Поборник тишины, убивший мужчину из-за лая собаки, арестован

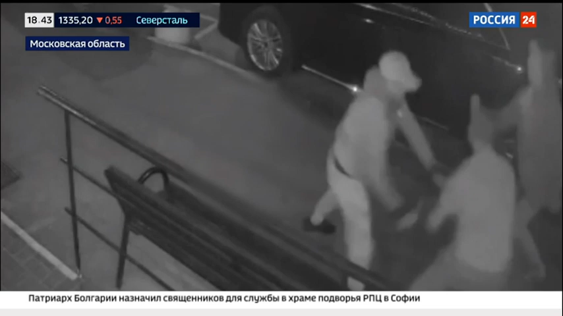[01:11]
Резко толкает женщину на асфальт, а ее заступника убивает. Спальный район города Звенигород.